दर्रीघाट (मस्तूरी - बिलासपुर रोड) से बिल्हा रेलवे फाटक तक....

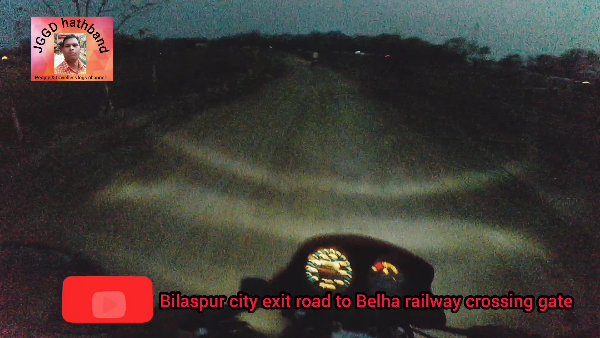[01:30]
हाँ यहीं से। आपको हाईवे छोड़ने के लिए बोल दिया दोस्तों यहाँ से। ये रोड आपको बिल्हा ले जाएगा बोल रहा था, तो इतना अच्छा शानदार रोड को देख के मुझको एक अच्छा चीज़ आया ख्याल, ये गूगल अच्छा मारने के लिए तैयार रहता है।
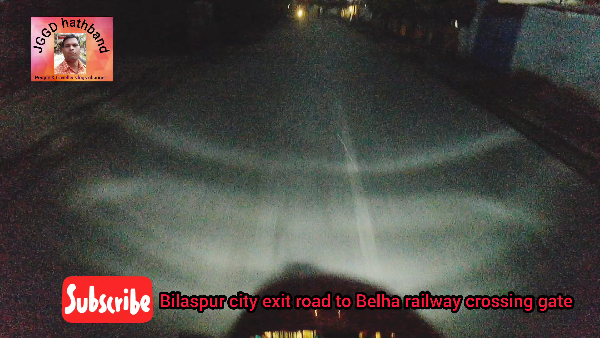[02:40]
हमने हरदी रोड छोड़ दिया दोस्तों हाईवे। और ये कौन सा गांव है हमको नहीं पता।
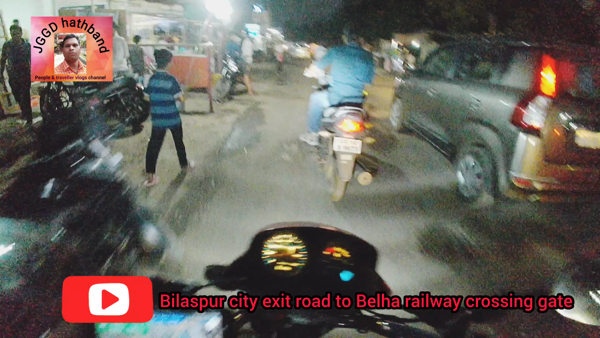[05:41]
तो हमको जाना है बिल्हा, हम जाएंगे बाएं साइड।
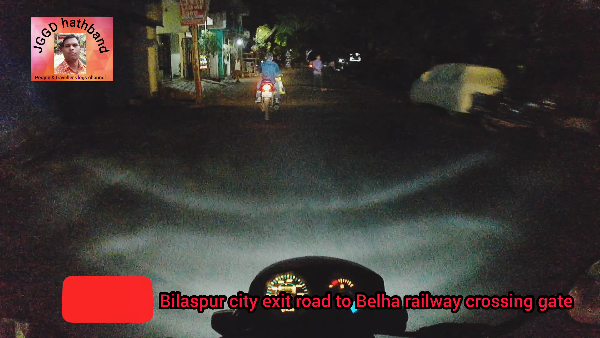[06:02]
जाके फटाके में अटकेंगे और कुछ नहीं।
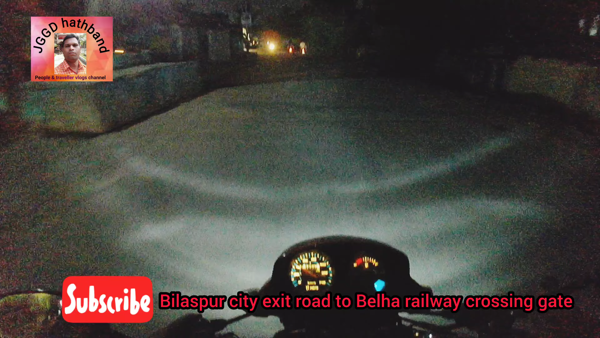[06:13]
यह रेलवे स्टेशन आपका बिल्हा, हमारे दाएं साइड बिल्हा का रेलवे स्टेशन है और हमको जाना है इसके समानांतर आगे, और आगे से फाटक पकड़ेंगे।
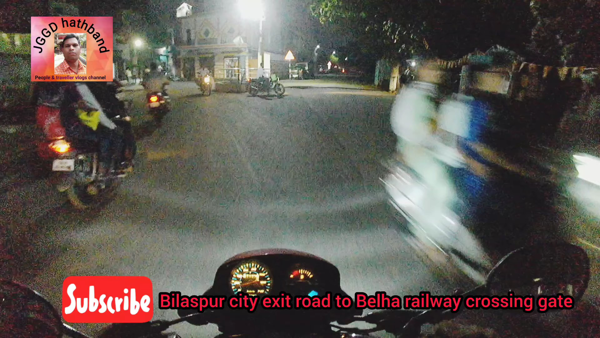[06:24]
किस्मत अच्छा रहा तो खुला मिला तो पार कर लेंगे, नहीं तो खड़े होंगे और क्या कर सकते हैं। तो सीधा ही जाना है दोस्तों,
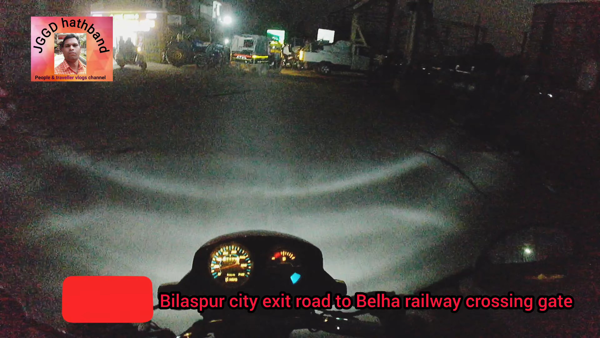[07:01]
मालगाड़ी निकल रहा है तो इसका मतलब ये है कि फाटक बंद है। वो भाई साहब वहीं से घूम गया, क्यों पता नहीं।